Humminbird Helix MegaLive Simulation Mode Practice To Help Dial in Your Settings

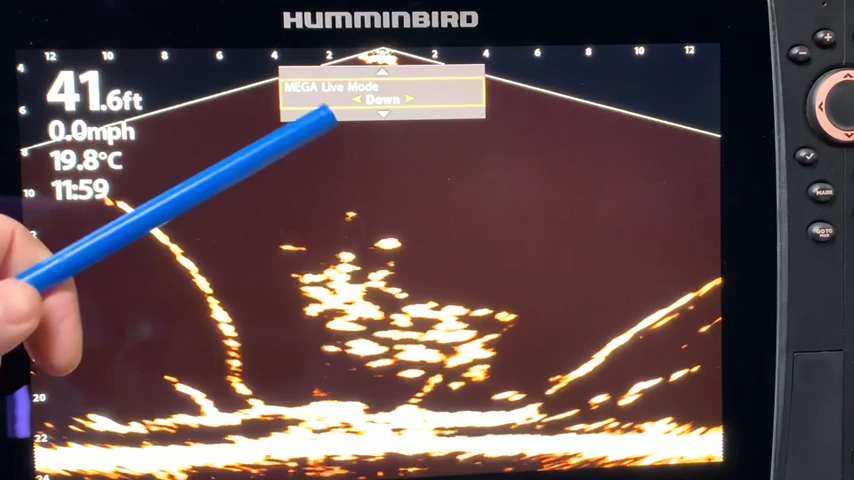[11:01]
On screen: depth 41.6 ft, water 19.8°C, speed 0.0 mph
And you have the picture coming from downwards. We can switch into forward mode.
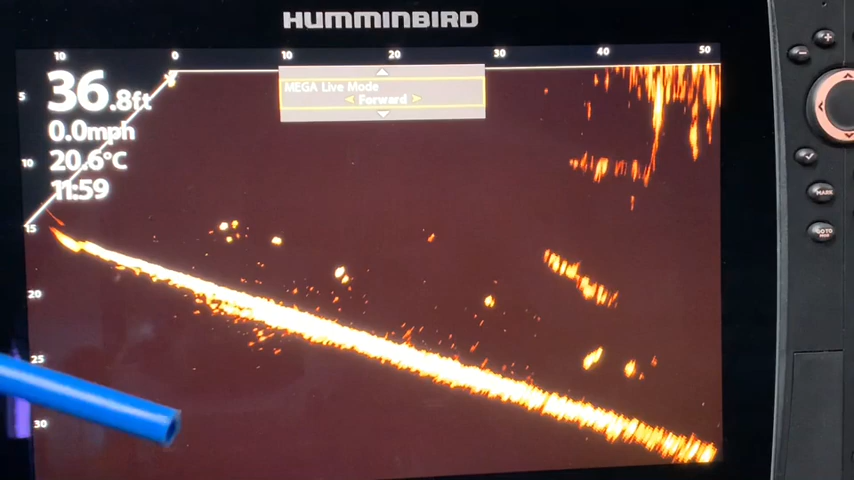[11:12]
On screen: depth 36.8 ft, water 20.6°C, speed 0.0 mph
And the picture is coming from this way.
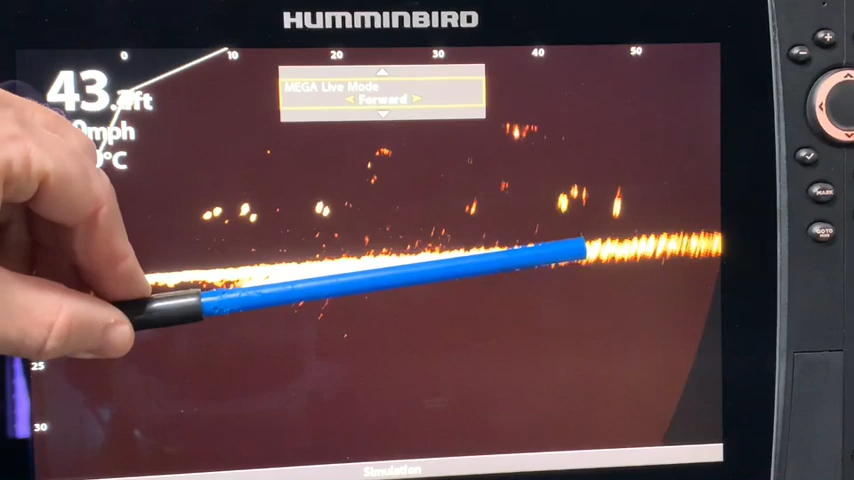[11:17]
And we have a nice stable bottom with that on pitch and roll that we talked about earlier. And you can see the images there.
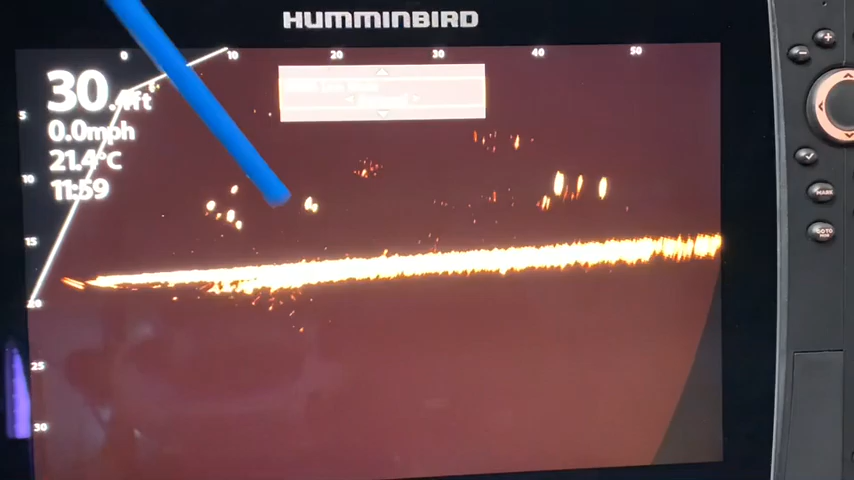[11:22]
On screen: water 21.4°C, speed 0.0 mph
And we also have landscape mode.
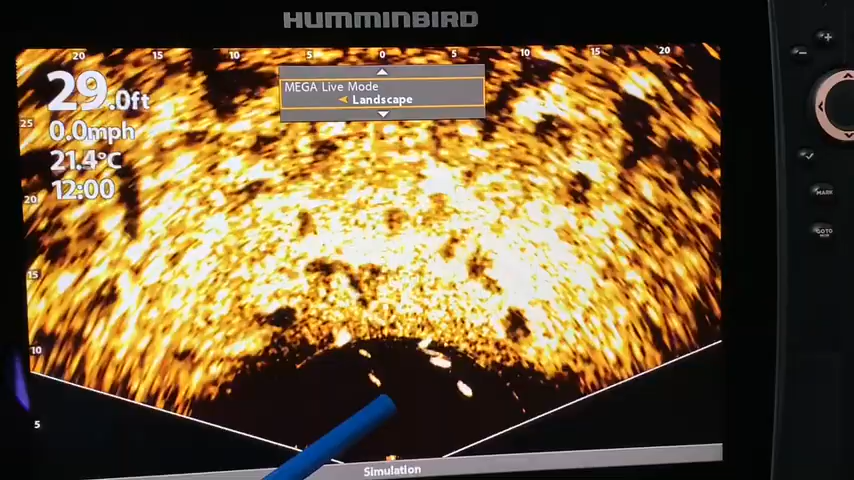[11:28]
On screen: depth 29.0 ft, water 21.4°C, speed 0.0 mph
And you can see some fish swimming around here in landscape mode. And it just gives you the different
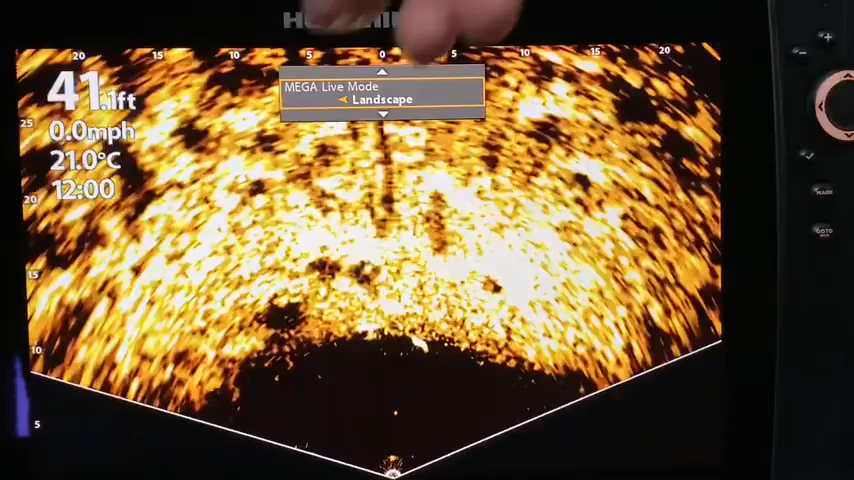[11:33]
On screen: depth 41.1 ft, water 21.0°C, speed 0.0 mph
options of going through automatic versus manually setting it to down, forward, or landscape.
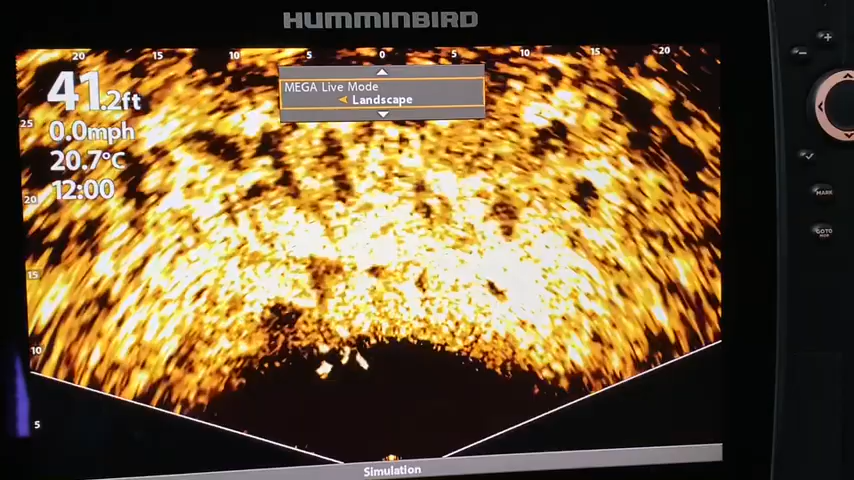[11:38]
On screen: depth 41.2 ft, water 20.7°C, speed 0.0 mph
Moving on, let's go to down display mode. And it is going to give you different ranges. It is going to give you the option of narrow, full, or wide.
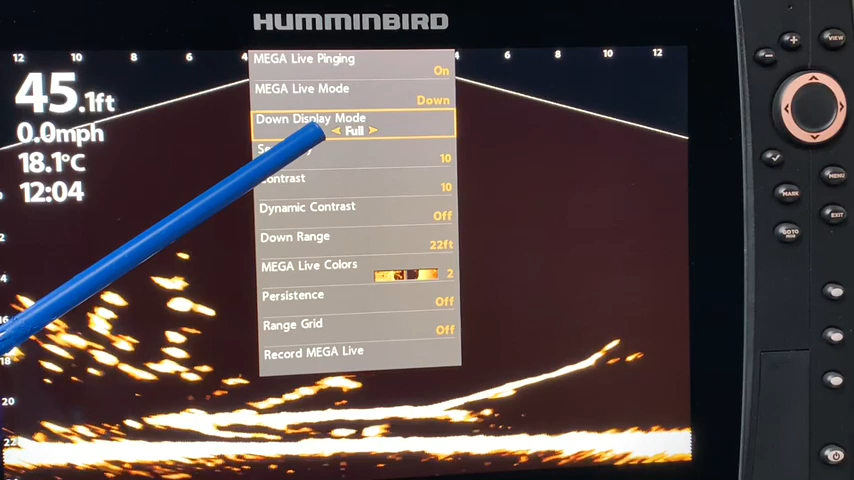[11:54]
On screen: depth 45.1 ft, water 18.1°C, speed 0.0 mph
Full is going to reveal a little bit more information than narrow. So there's a narrow version of it. And you don't see quite as much of the outside of the tree there. And going to full. Once again, you see a little bit more width here. And if you go to wide, you can see all of the tree here and the structure of the tree here.
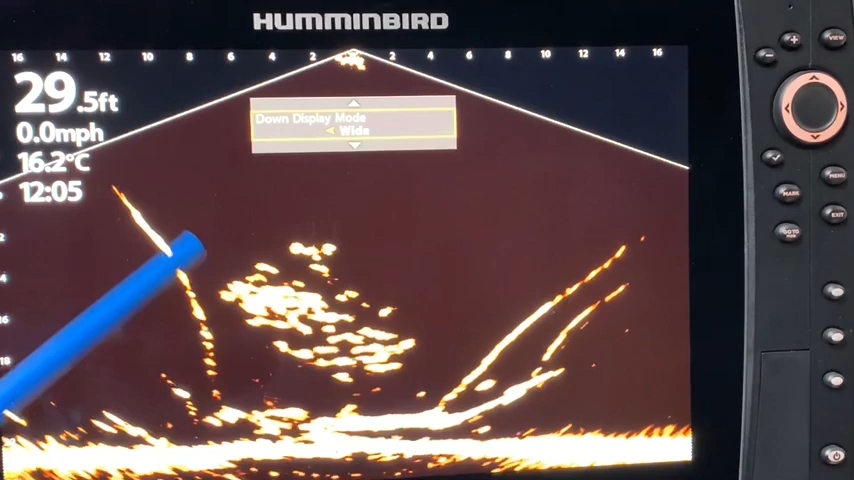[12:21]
On screen: depth 29.5 ft, water 16.2°C, speed 0.0 mph
So if you wanted to concentrate on watching your bait and those fish are directly underneath the boat, then I would definitely try narrow mode because that is going to give me the most detail.
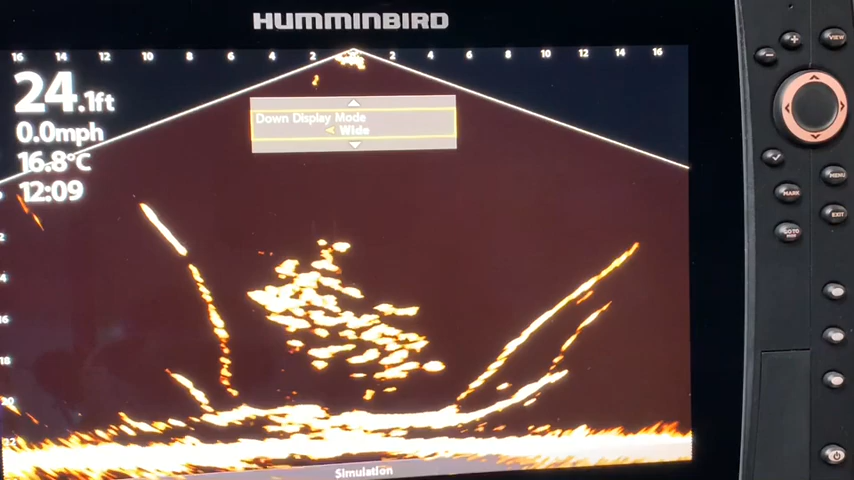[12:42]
On screen: depth 24.1 ft, water 16.8°C, speed 0.0 mph
If I am searching new areas, I certainly want to get maximum detail so that I can learn exactly what's going on on the spot. And I can always switch to narrow later once I've got the spot targeted and zeroed in. Whenever you are adjusting settings, sensitivity and contrast are going to be your two biggest players. And take notice of the factory settings that they are both set at 10.
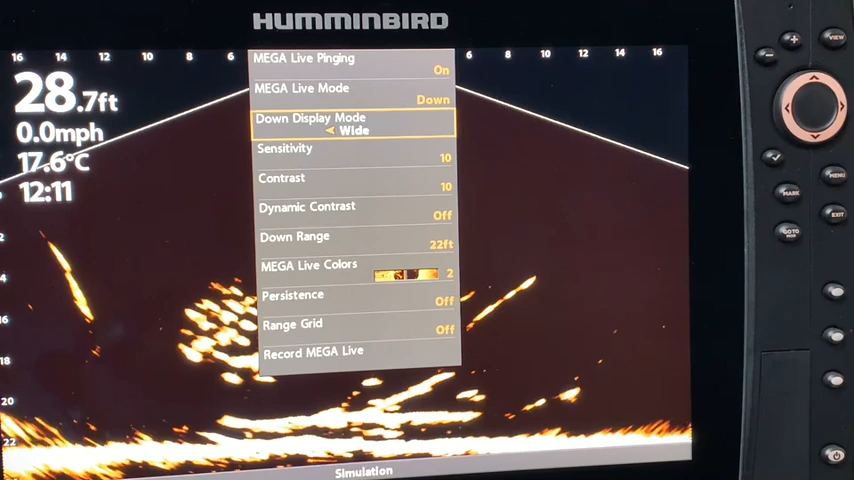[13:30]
On screen: depth 28.7 ft, water 17.6°C, speed 0.0 mph
If I were to say to you with any of your sonar settings, play with sensitivity and contrast. And between those two, you will generally be able to dial the units in very, very well. So let's take a closer look at sensitivity. So we see the setting is at 10 and let's just fire it up.
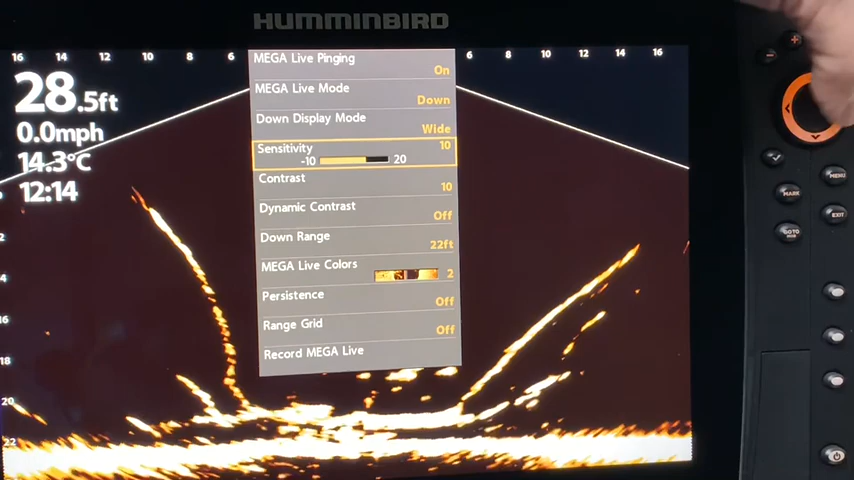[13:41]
On screen: depth 28.5 ft, water 14.3°C, speed 0.0 mph
Let's go to 11, 12.
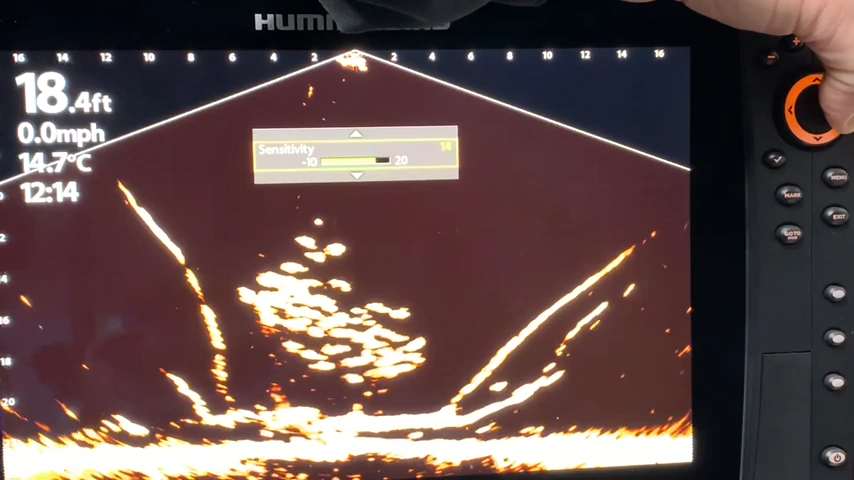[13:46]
On screen: depth 18.4 ft, water 14.7°C, speed 0.0 mph
We can see the image is getting a little hotter and whiter.
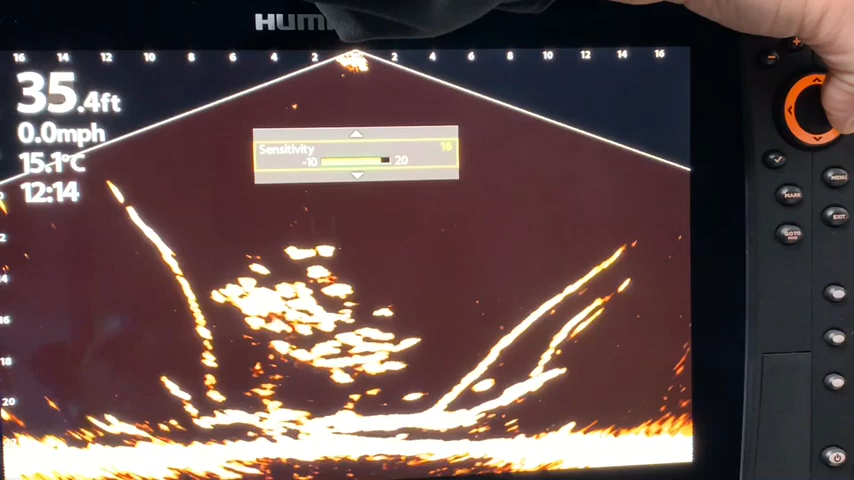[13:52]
On screen: depth 35.4 ft, water 15.1°C, speed 0.0 mph
And at 16, they are starting to, the fish are starting to blend together. So you're losing some of the definition. You can still clearly tell they are fish. And let's go all the way up to 20.
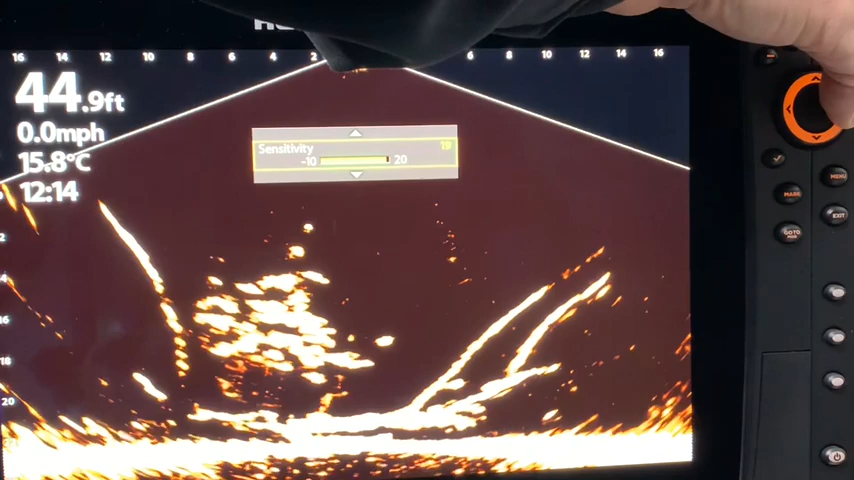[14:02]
On screen: depth 44.9 ft, water 15.8°C, speed 0.0 mph
And you can still see the bait and the fish rising up,
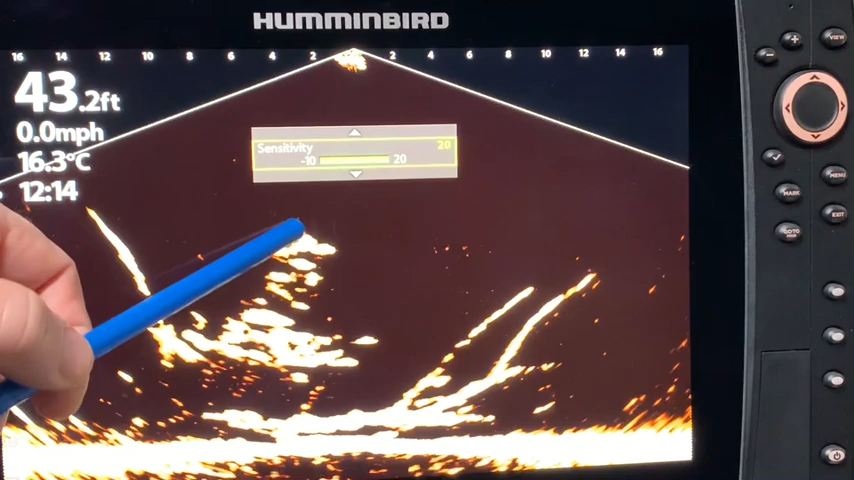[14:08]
On screen: depth 43.2 ft, water 16.3°C, speed 0.0 mph
but everything just kind of looks hot. And, you know, different people have different preferences for settings. So what might look good to you may not look good to me, but let's go back and compare. So you've got a good idea of how hot those images are.
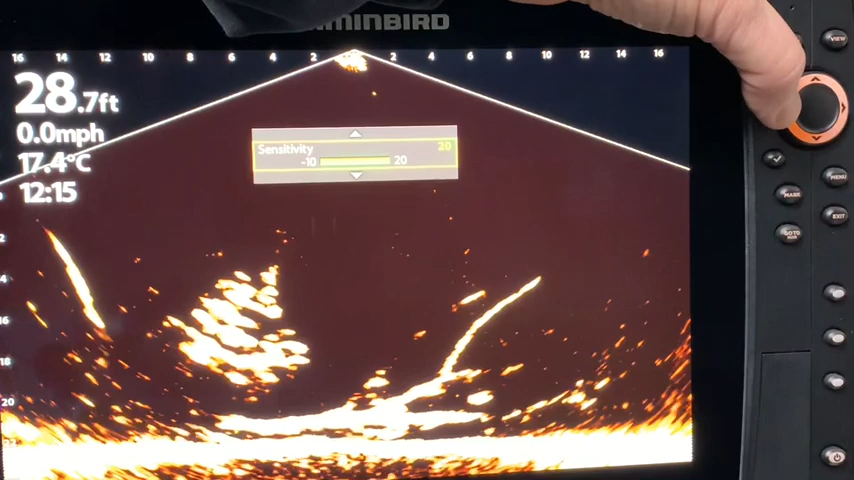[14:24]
On screen: depth 28.7 ft, water 17.4°C, speed 0.0 mph
Let's go back to 10. And you can see some separation between the fish and, you know, maybe a little bit more definition. So that is that direction. Let's decrease the sensitivity. And you can see the fish are harder to see. That was quite a good group of fish and you can still see them.
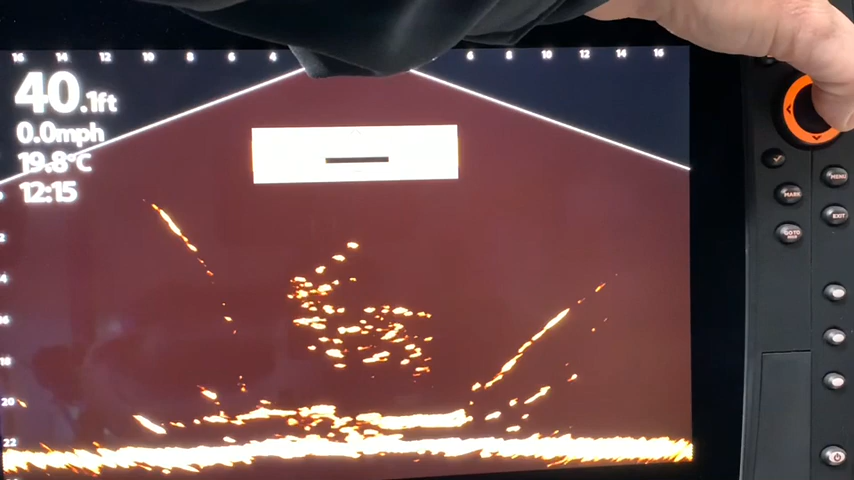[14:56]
On screen: depth 40.1 ft, water 19.8°C, speed 0.0 mph
However, it's definitely not as clear as when you got back to 10. So it's one of those things that you are just going to have to play with the adjustments.